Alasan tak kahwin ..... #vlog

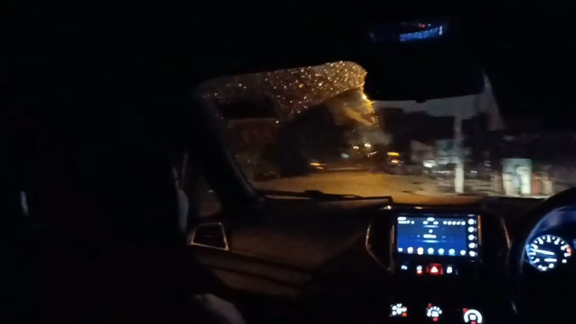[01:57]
Tak ada H Life lah. Kereta ni memang gelap kan? Kereta ni memang gelap. Kenapa? Tak.
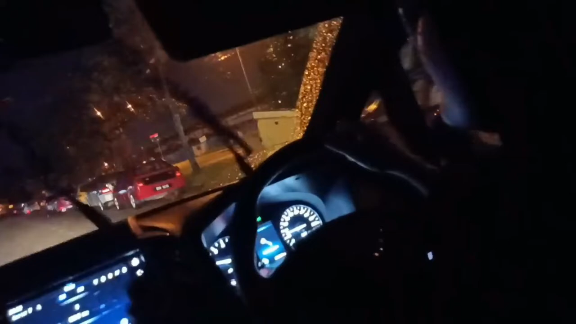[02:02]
Aku nak terang juga. Kat situ rasa aku tak boleh pusing kot. Kau dah? Aku nak ke sana. Tak boleh ni. Mungkin tak? Terus ke kanan. Ah, tak ada jalan.